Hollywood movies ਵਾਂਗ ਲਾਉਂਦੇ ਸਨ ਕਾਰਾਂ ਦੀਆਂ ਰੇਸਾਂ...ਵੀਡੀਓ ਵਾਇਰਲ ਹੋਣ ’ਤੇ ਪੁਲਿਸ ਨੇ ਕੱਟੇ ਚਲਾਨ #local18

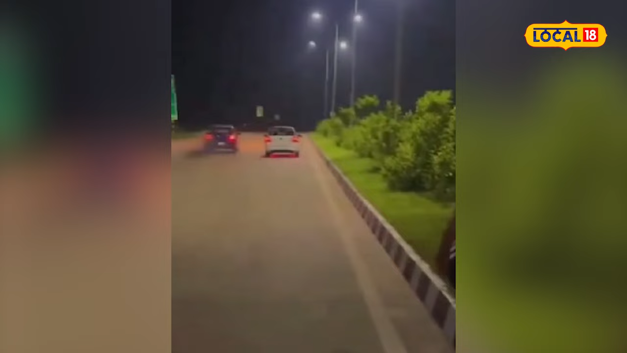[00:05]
हॉलिवोड फिल्मा बांग पंजाब दियां सड़का ते रेसा ता पुलिस ने रेस लगाउन वाली इक गटी दा कट्या चलान ता तुसी हॉलिवोड फिल्म